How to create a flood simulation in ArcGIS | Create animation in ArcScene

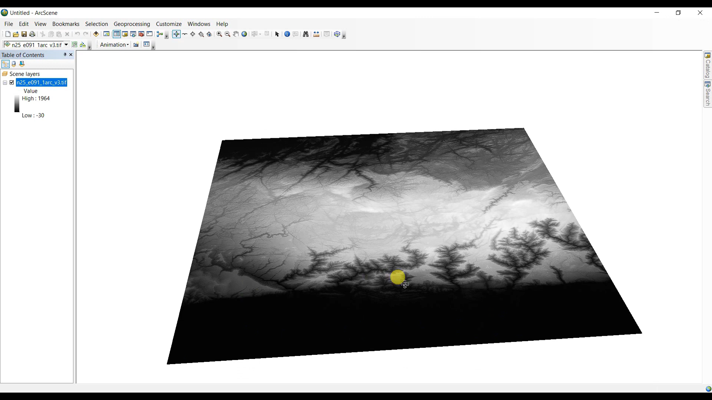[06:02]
And next I am going to add the
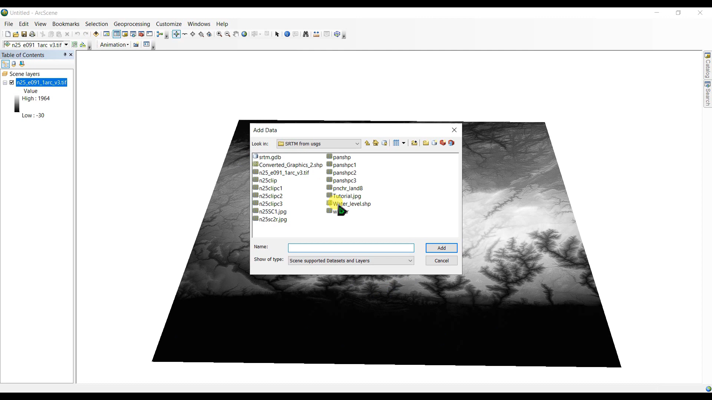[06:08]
tutorial purpose images here.
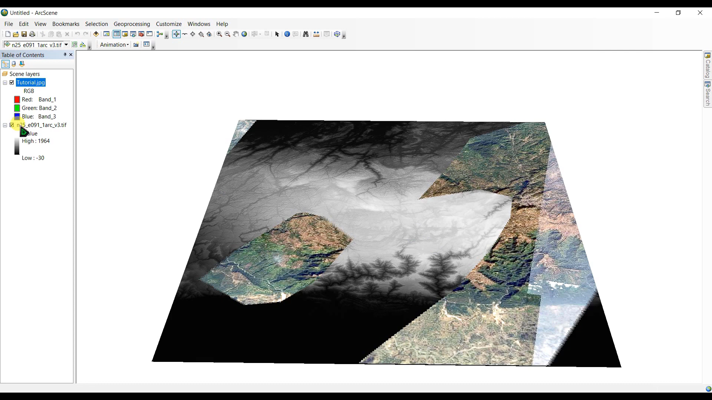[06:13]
And here it is. Okay, so first of all I am going to right click here and go to properties.
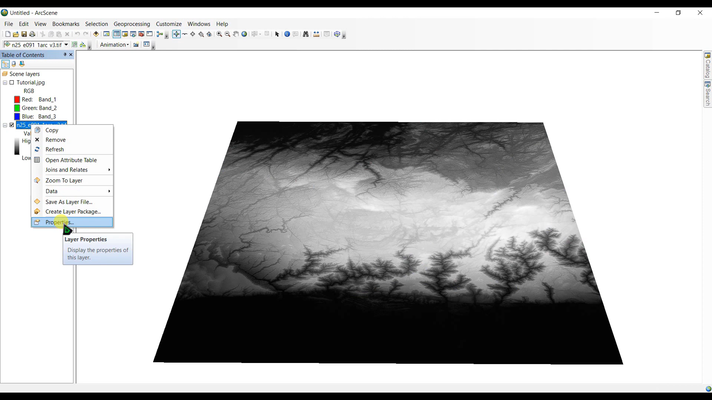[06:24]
And I am going to select the base height and select floating on a custom surface.
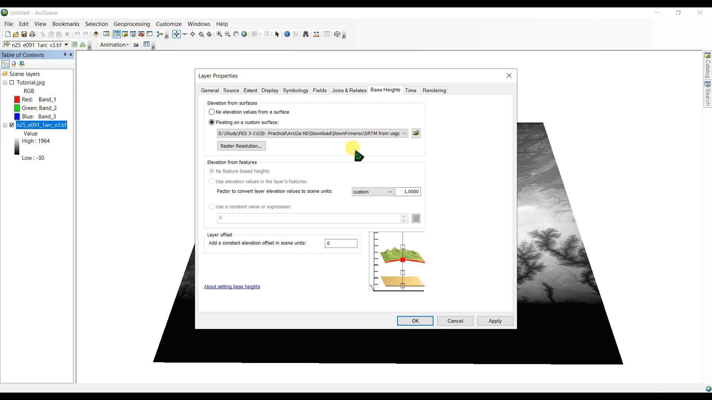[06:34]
Okay, okay, here you can see this is, this doesn't make any sense.
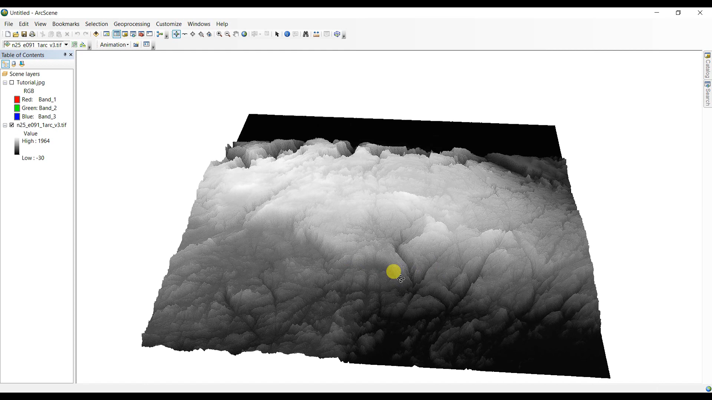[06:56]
Okay, so here you can see, now we are going to say, do the same with this picture.
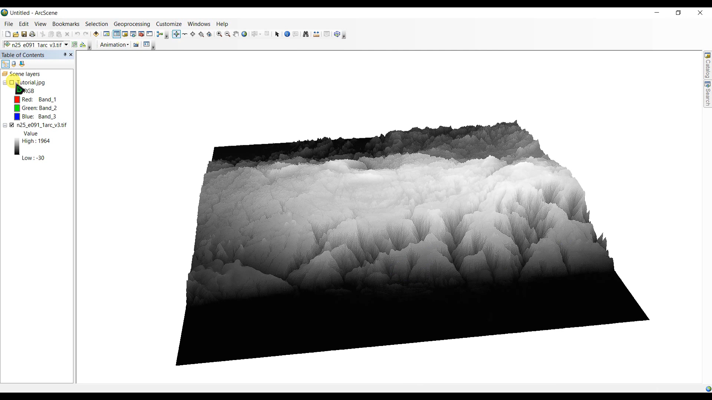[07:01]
Go to properties and go to base height and select the floating on custom surface. And make sure you have select the n25e091 as same file as this. And click apply.
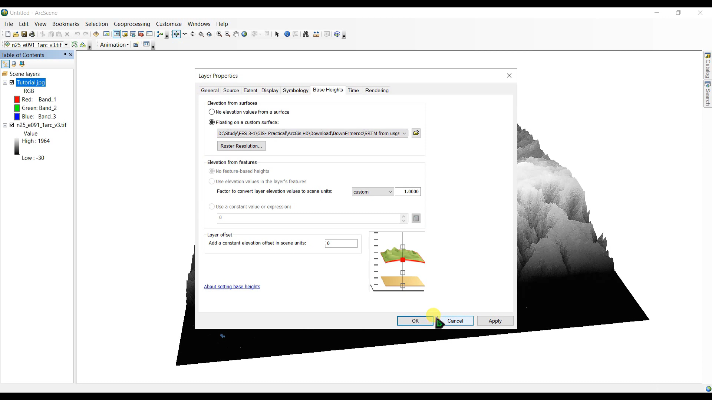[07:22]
Okay, so here you can see, this is my map file here.
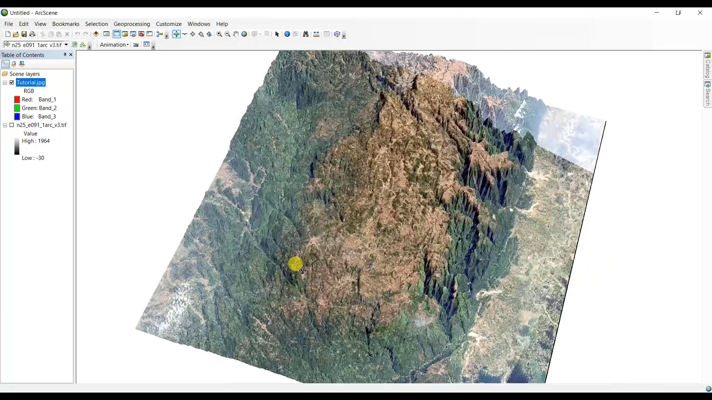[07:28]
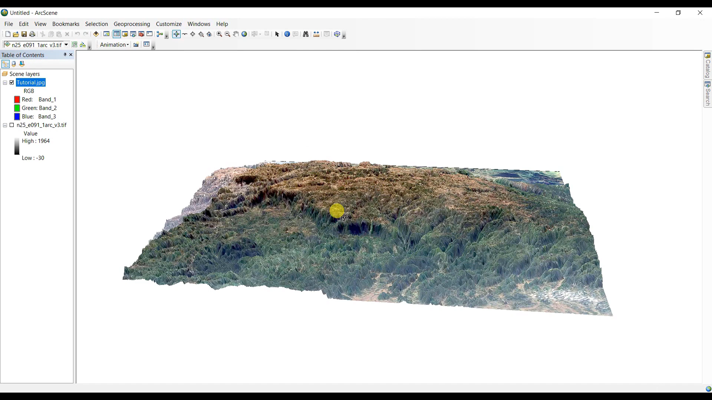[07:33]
And you can see, these are some hills and some hillocks here. And you can see, here this is a river. Okay, so now we are going to add one more shape file.
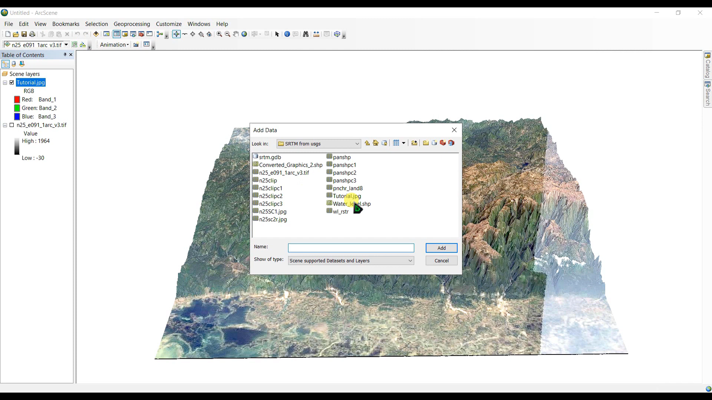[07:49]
And this will be called a water level. And we are going to select the, its color as blue. And see here, okay.
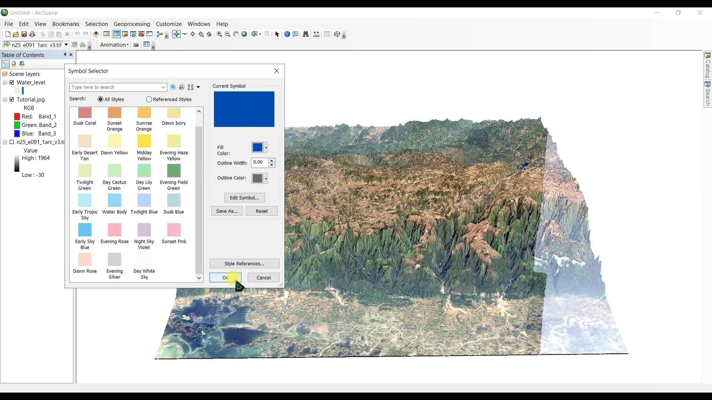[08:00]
And, if you watch this elevation model here. You can see, this value is from minus 30 to 19,064. So, this last elevation is minus 30. So, you can go to water level and go to properties.
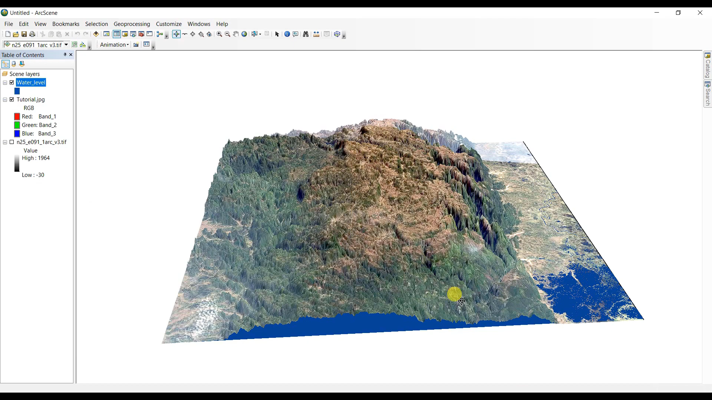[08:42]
So, here we are. This is our image here. We can already draw in water. And now we are going to add a toolbar called animation. Here it is. The animation. Okay. So, after you have added this toolbar. Go to animation. And click on animation manager. Okay. And here we will create some animation.
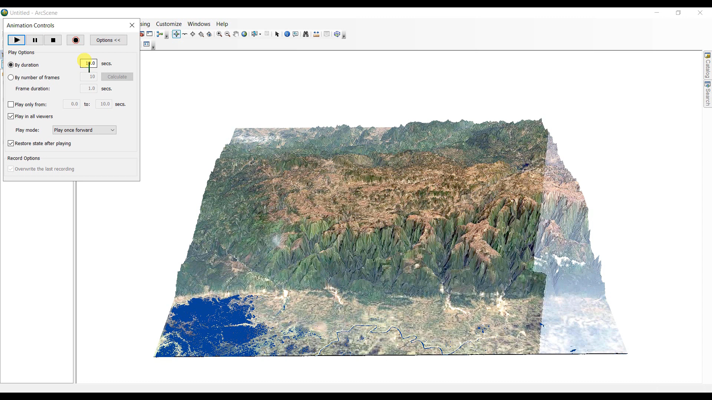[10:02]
By number of frames. And you can play mode. This is play only on forward.
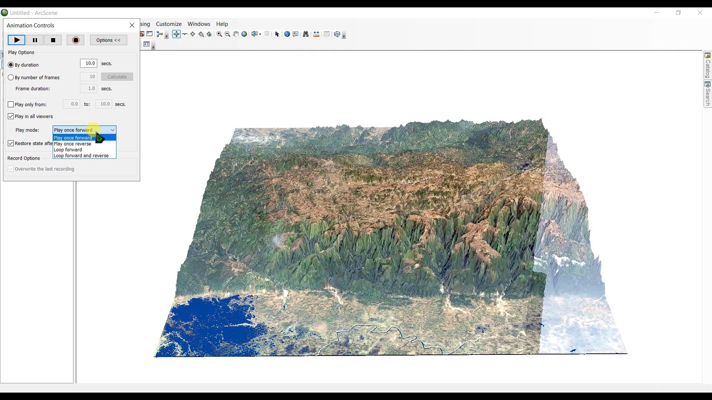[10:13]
And loop forward and loop forward and reverse. So, we are going to select this loop forward and reverse. And then we will play. So, here you can see.
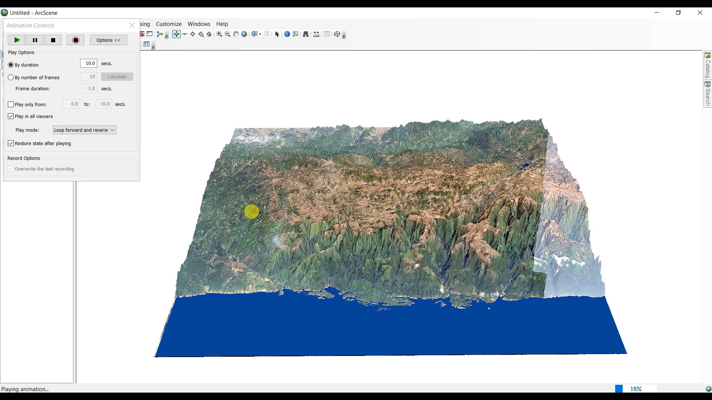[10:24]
This is our flow revolution.
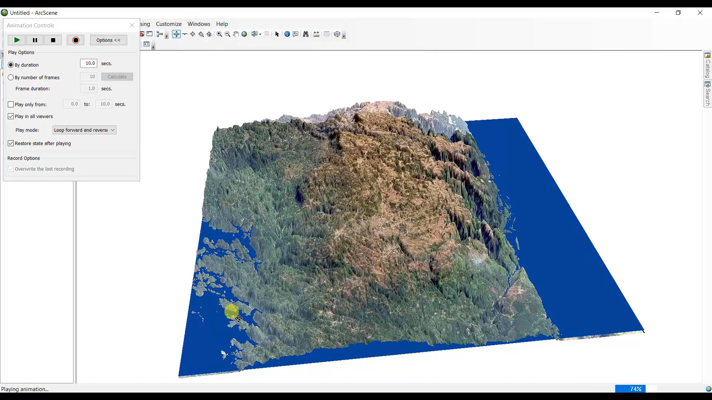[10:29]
Simulation model. Is now created.
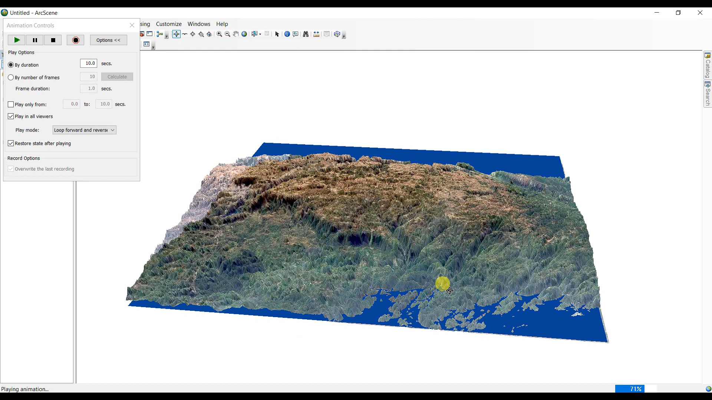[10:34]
You can see. If we zoom in a little bit. You will see here. Okay. Now you can see.
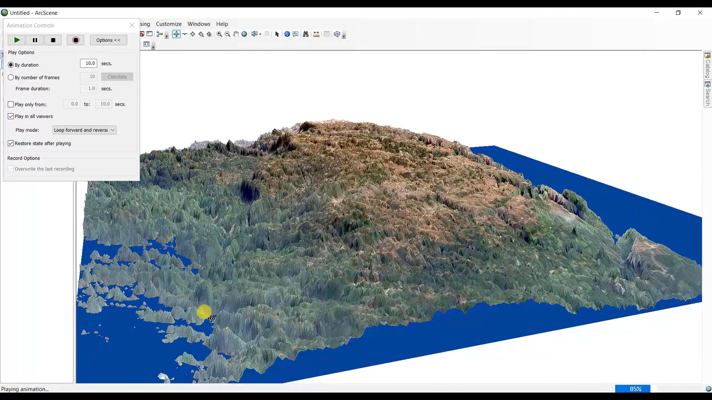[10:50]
This is water level is rising. Rising. And decreasing. Yes. This is. Gone. And this is also gone. Again.
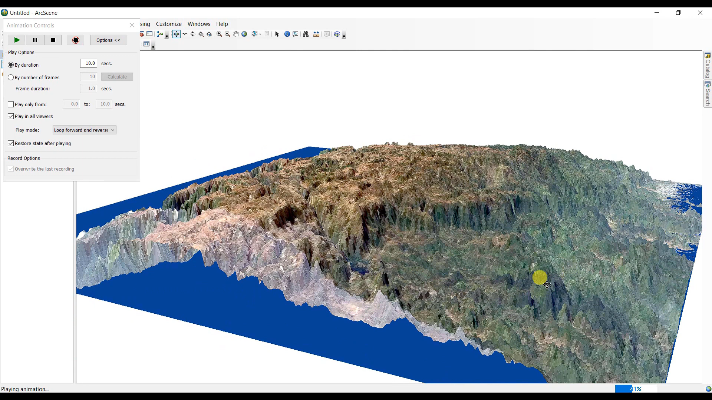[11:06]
So, if we increase this duration as 15 seconds.